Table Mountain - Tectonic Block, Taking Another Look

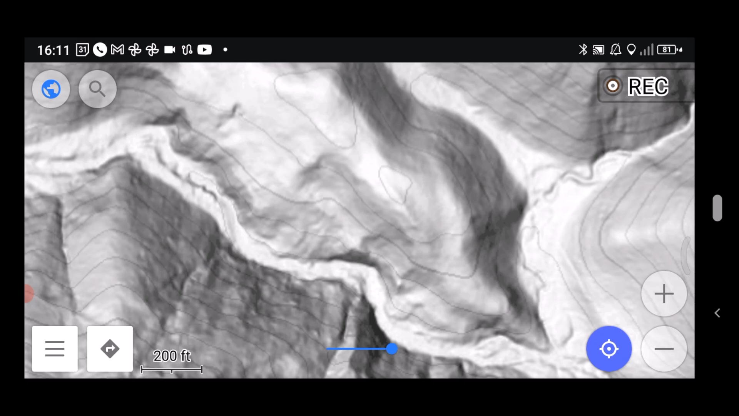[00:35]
up and i wanted to check out this gully here just above
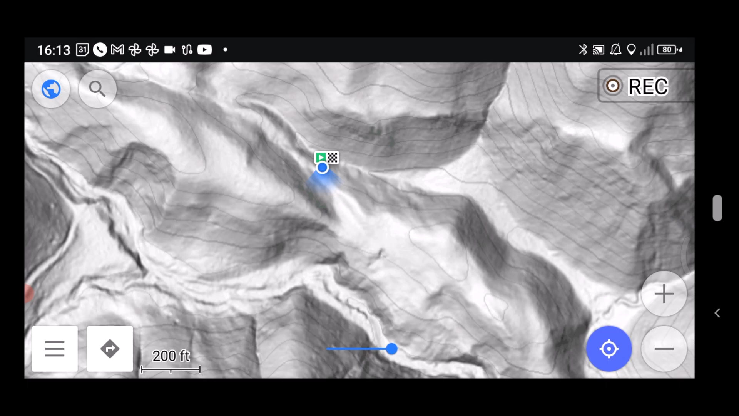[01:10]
the other side and check out that little gully there okay yeah i just came up from the canyon trail down there up to